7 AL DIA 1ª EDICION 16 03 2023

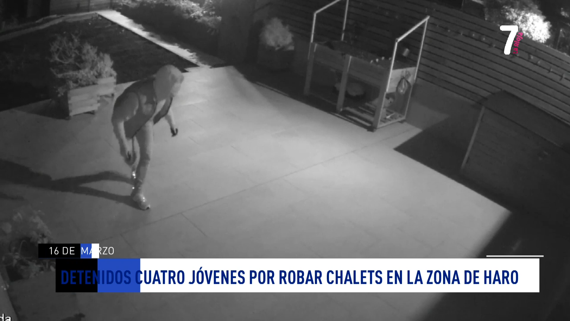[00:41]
En este caso, la Guardia Civil ha detenido en aro a un grupo criminal formado por cuatro jóvenes de 16, 19, 20 y 21 años que han llegado a cometer, como pueden ver en las imágenes,
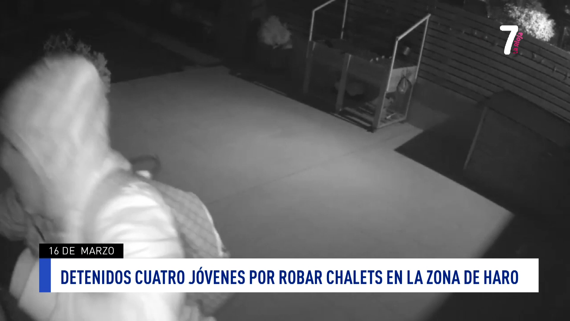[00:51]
hasta 13 delitos de robo con fuerza en chalés y unifamiliares de La Rioja Alta.
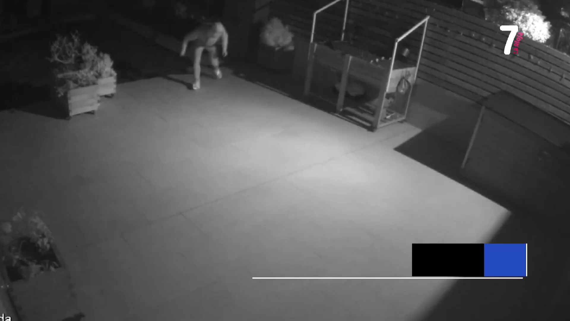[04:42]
20 y 21 años que han llegado a cometer hasta 13 delitos de robo con fuerza en chalés y unifamiliares de la zona de la comarca de Aro. Como pueden ver en las imágenes, se empleaban la técnica del escalo para saltar los muros perimetrales de los inmuebles. Seguidamente, fracturaban puertas y ventanas para acceder al interior en busca de joyas y dinero.